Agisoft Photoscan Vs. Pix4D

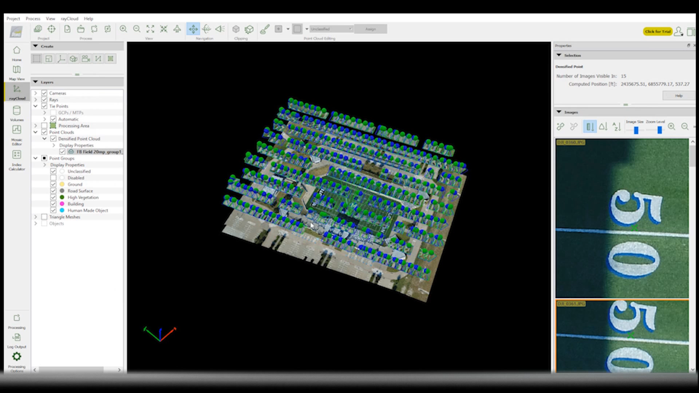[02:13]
All right, so now we'll take a look at the orthomosaic in Agisoft.
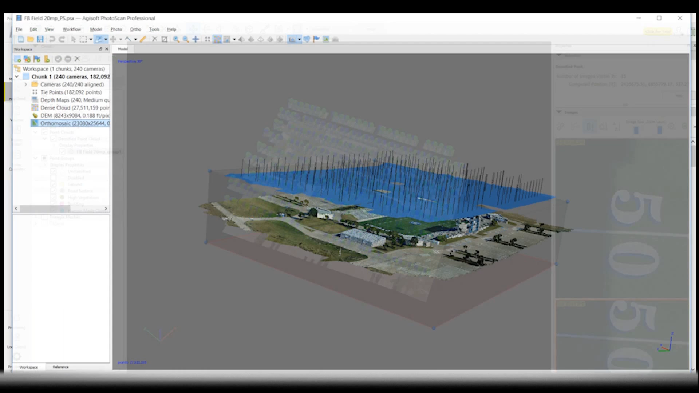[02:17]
They don't store their information the same, so I'll export this.
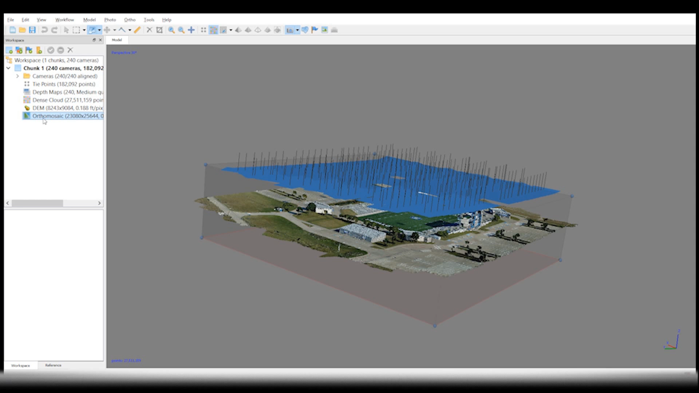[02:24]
And then we'll do the same thing, drag it into QGIS and make the simple measurements.